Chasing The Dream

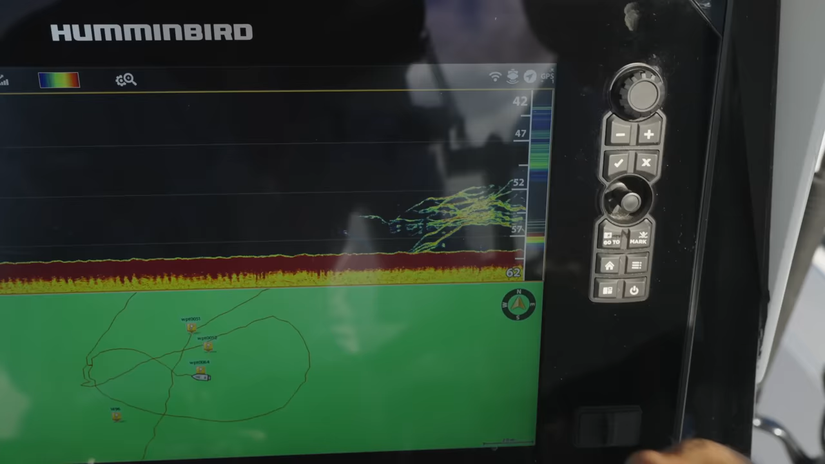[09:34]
Another really good reason behind why I drift, if you guys look on the left-hand side here, these are my normal marks.
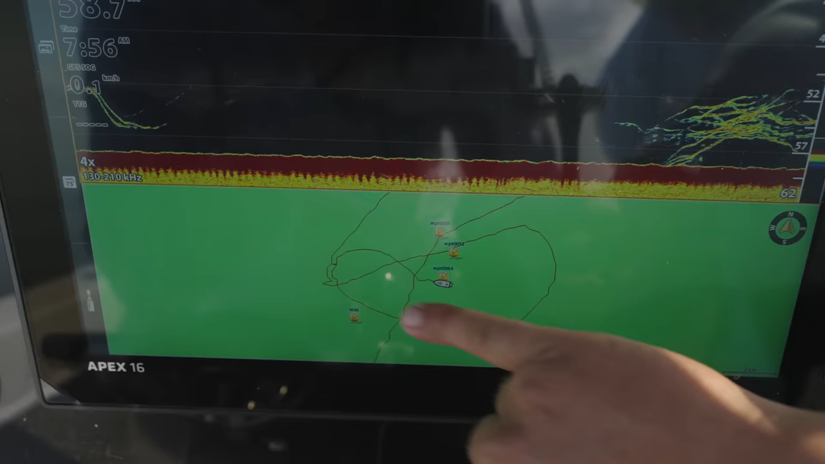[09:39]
I've hooked this fish, it's actually pulled the boat across. We've just come over, that there's a school of nannies, the way they're stacked on top of each other and in a ball.